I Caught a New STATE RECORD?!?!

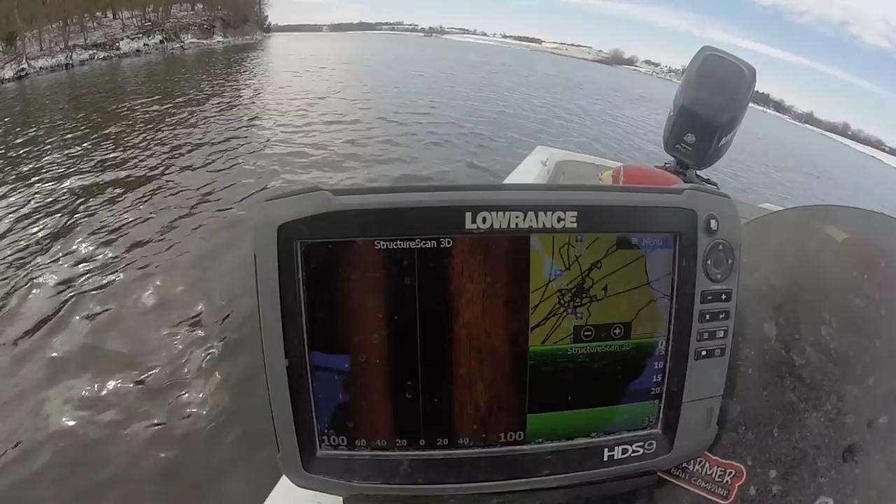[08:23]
If you don't spend a lot of time reading side imaging, you might not think much of that. But this is all fish right here.
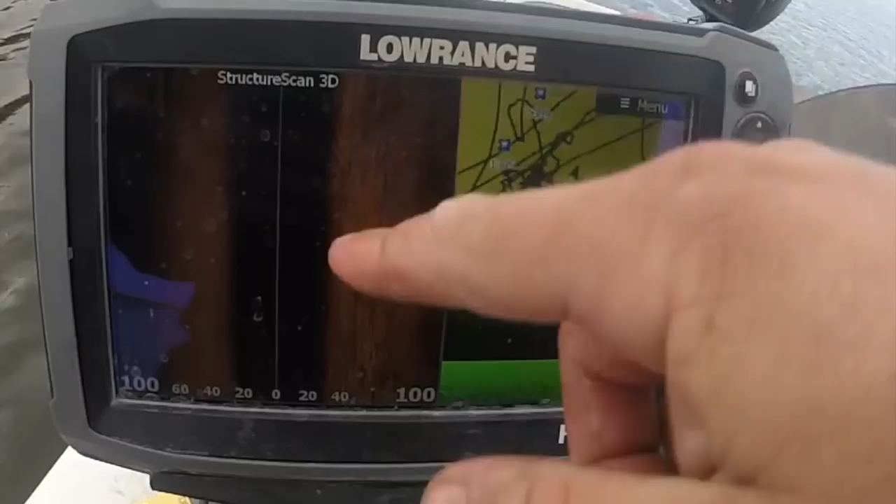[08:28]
I'll click on it. We'll zoom in. You can see the shadows below.
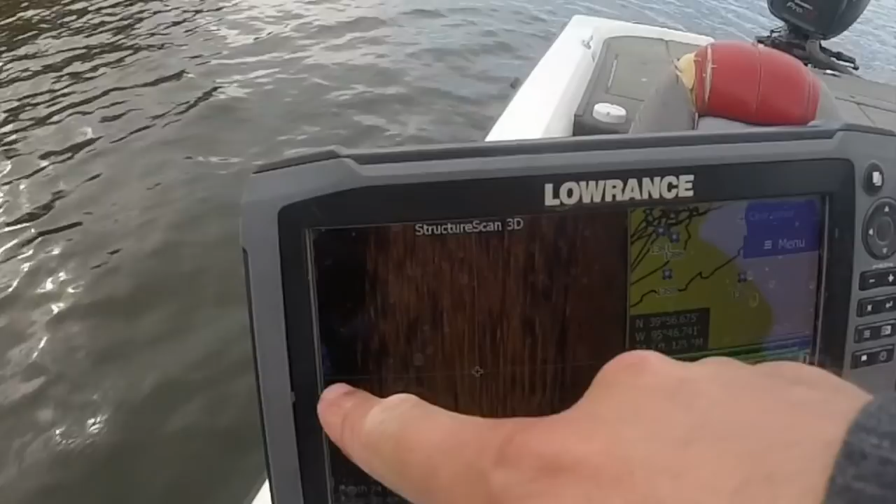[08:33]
We're not moving, so it's kind of hard to see them. But that is all fish right there.
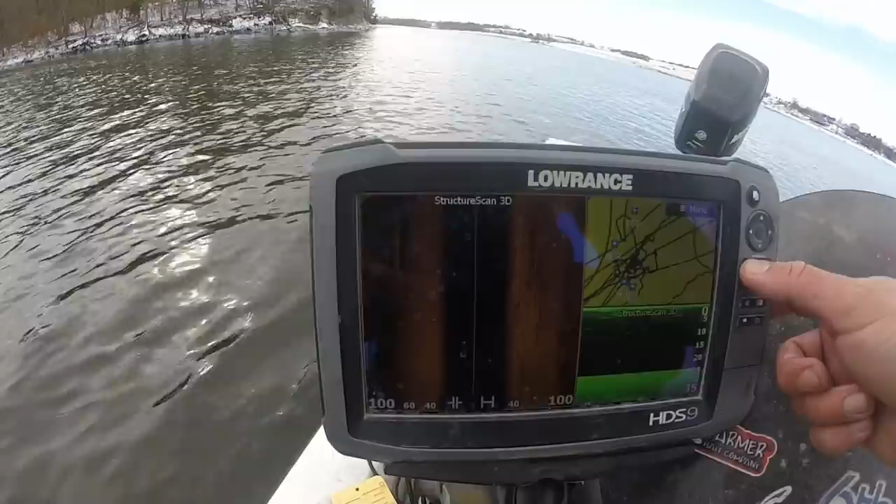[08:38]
I suppose we'll try to catch more. Let's do that.